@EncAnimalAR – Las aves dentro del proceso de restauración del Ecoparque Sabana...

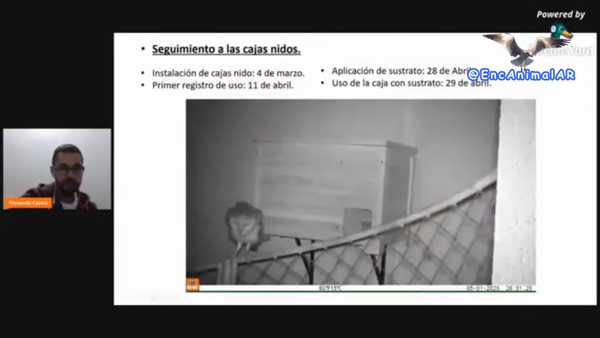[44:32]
Y claro, teníamos la duda si finalmente los usaban o no.
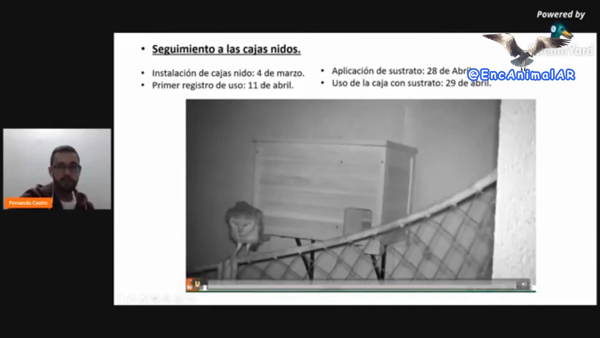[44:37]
Y después de la instalación, más o menos el primer día en que los usaron fue el 11 de abril. Entonces aquí vemos unos videos como por medio de cámaras trampa logramos ver que efectivamente estaban usando esta parejita.
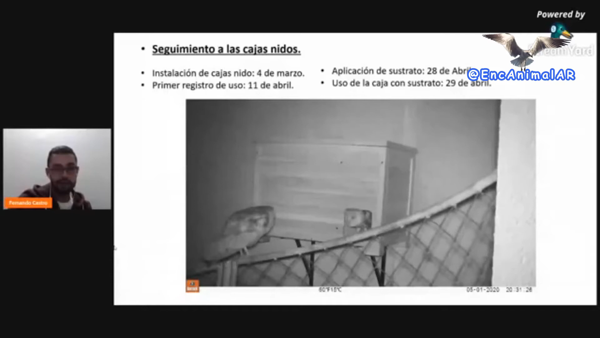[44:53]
Y bueno, y la cosa se fue poniendo más chévere porque ya por allá en mayo comenzamos a ver las primeras cópulas,